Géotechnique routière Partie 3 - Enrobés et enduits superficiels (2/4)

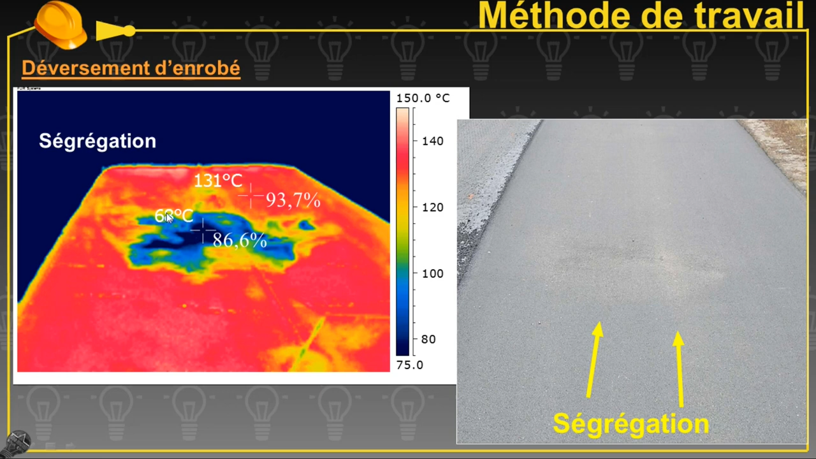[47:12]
شي كاميون جا ونتوايا هنايا شي حاجه ولا وكما كتشوفوا هنا راه لا تمبيراتور واصله هنا 68 دوغري سيلسيوس بار كونتر هنايا اللي مزيانه 131 دوغري سيلسيوس دونك ملي كنهضروا على لا تمبيراتور دونك خصنا نعرفوا لا تمبيراتور في بونداج ديال هاد لي غراب بيتيم ولي زونرو دي بيتيمينو doit être supérieur au minimum suivant.